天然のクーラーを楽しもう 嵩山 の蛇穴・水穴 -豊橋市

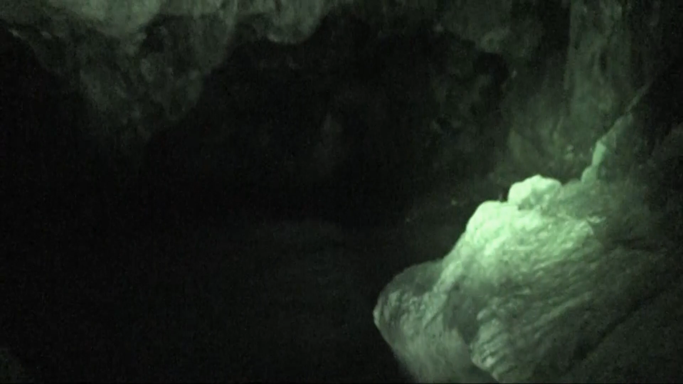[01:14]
さて動物の内部に入ります
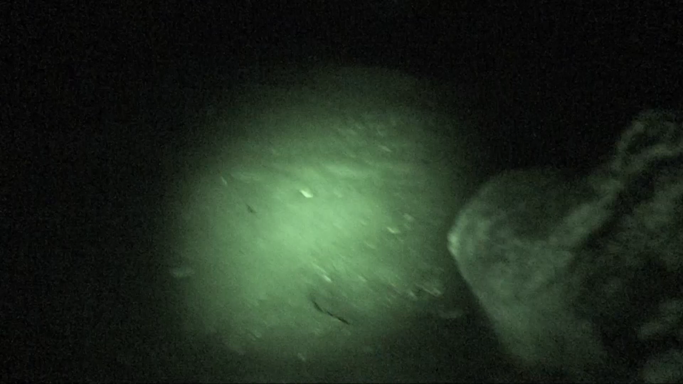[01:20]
入り口は狭いんですが中はこんな感じです今見えましたかコウモリがいましたよ奥行きは70メーターということなのでかなり奥まで進むことができます
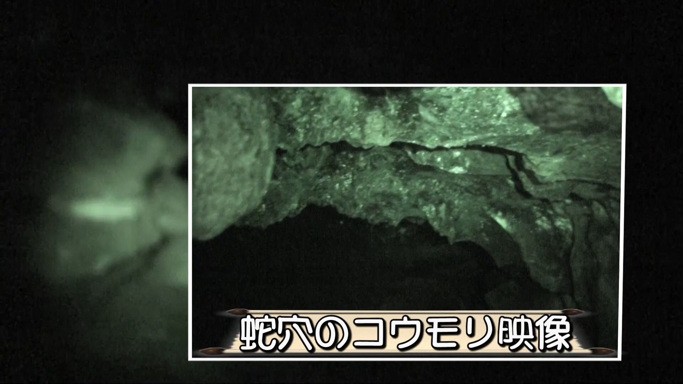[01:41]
ただちょっと今日はそこまでは行きませんけど行けるとこまで行ってみましょう
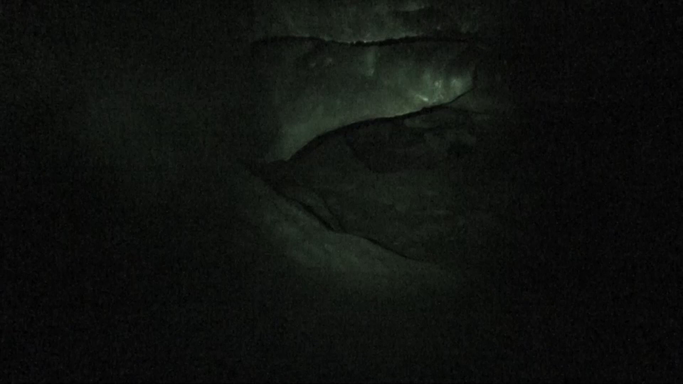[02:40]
この奥まだ相当続きますだいぶ先まで行けますよでもまあちょっとカメラ持ってるんでここで勘弁させてください